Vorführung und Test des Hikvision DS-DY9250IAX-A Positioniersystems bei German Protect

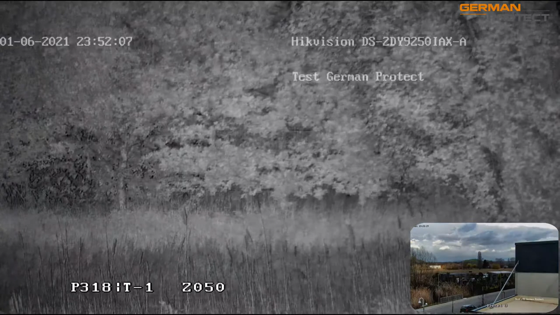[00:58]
und dementsprechend durch die starke Infrarotstrahle auch homogen ausstrahlt.
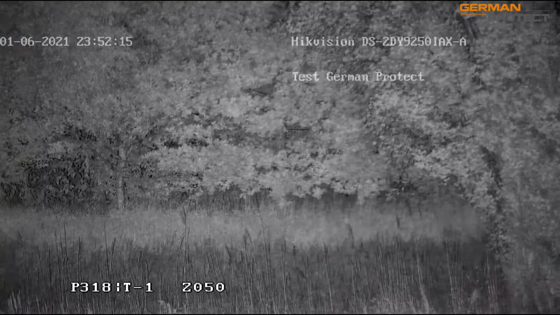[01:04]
In einem Nahbereich ist es natürlich so eine Sache, da diese Positioniersysteme für so kleine Entfernungen wie zum Beispiel die Bäume nicht gedacht sind.
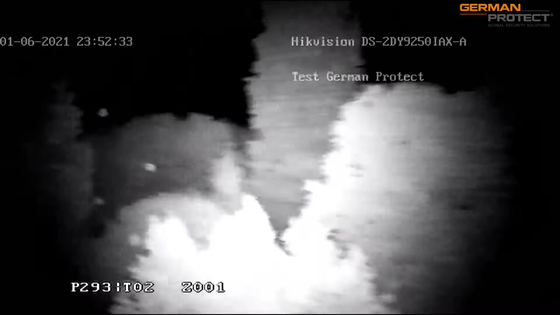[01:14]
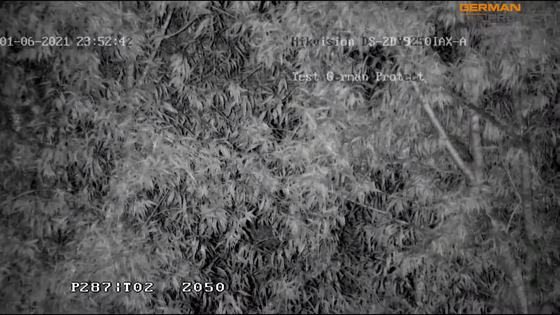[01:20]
Aber nichtsdestotrotz in 100 Meter Entfernung, man sieht ja wie schnell das Positioniersystem das Bild fokussiert.
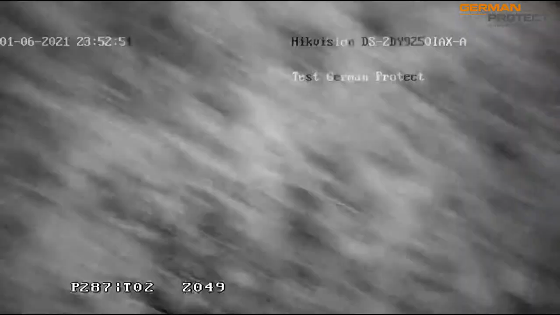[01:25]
Wir nehmen jetzt noch eine
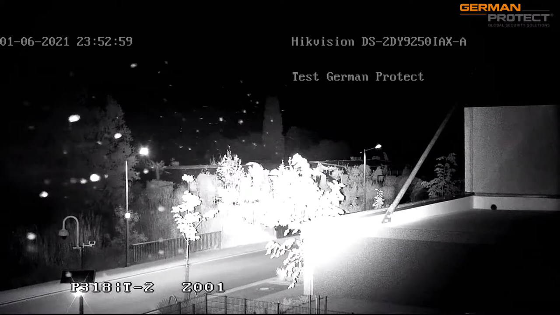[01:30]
andere Einstellung in 80 Meter Entfernung.
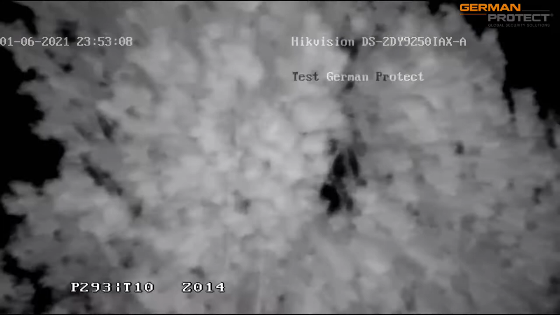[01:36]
Man sieht ja hier auch die schnelle Fokussierung, sodass die Baumrinde sogar erkenntlich sind.
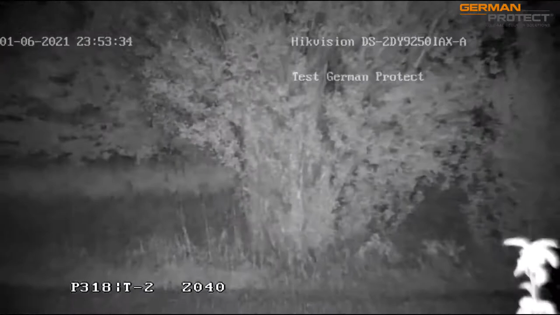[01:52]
Das ist natürlich ein extremer Mehrwert. Man sieht ja hier, wie schnell sich das Bild sofort
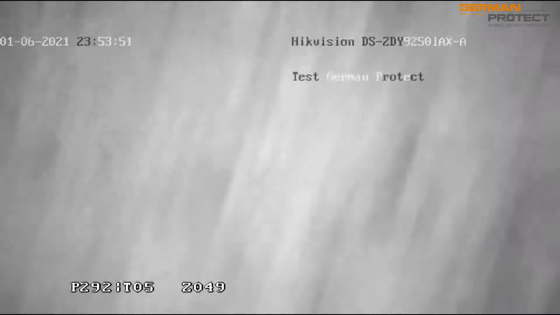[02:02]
einstellt auf das Szenario und in so einem Verfahren sehr schnell ist.